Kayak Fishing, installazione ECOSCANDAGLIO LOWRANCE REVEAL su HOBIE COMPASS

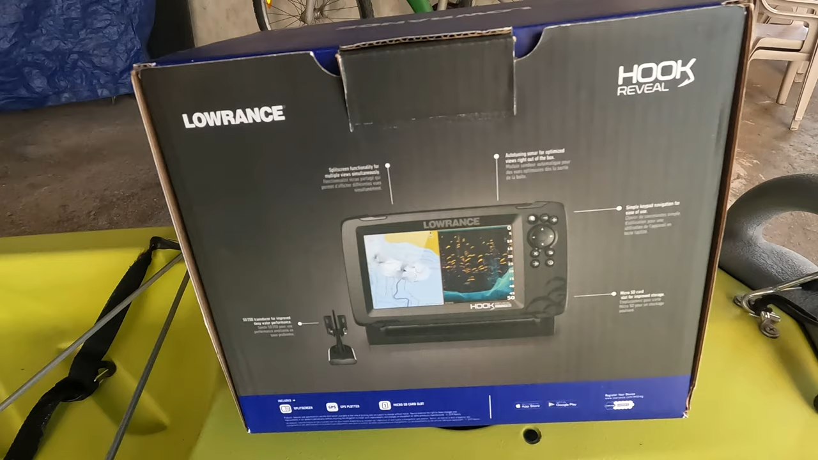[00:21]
un hook reveal da 7 pollici e lo vado a sostituire al mio vecchio eco.